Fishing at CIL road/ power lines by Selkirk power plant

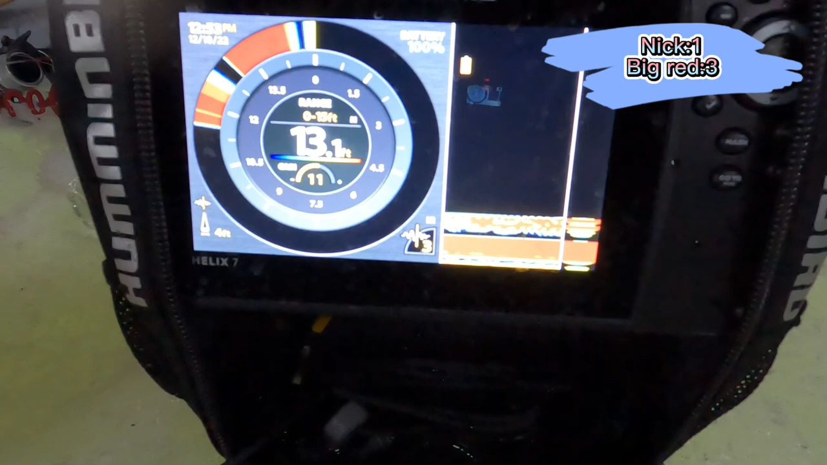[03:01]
Oh look at this one Bouncing a little
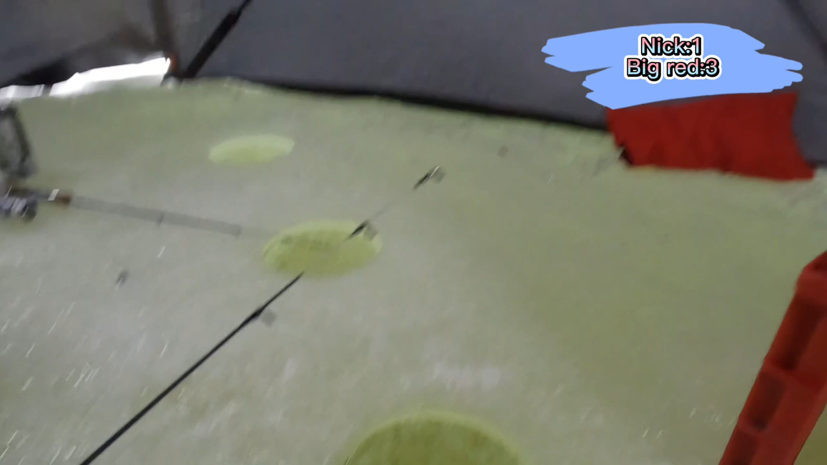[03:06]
I don't know I don't
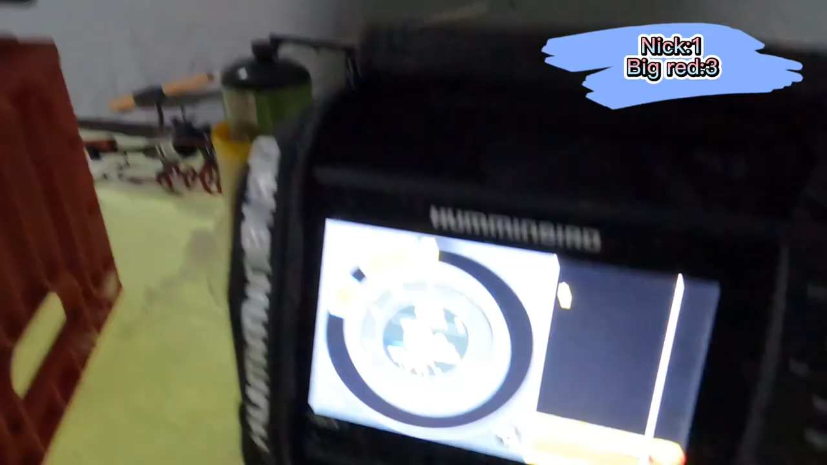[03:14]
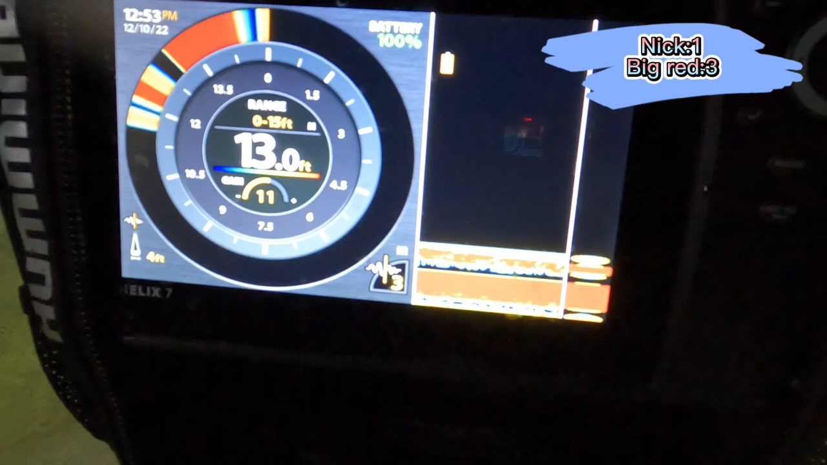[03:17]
On screen: depth 13.0 ft
know Holy crap I'm crazy Something down there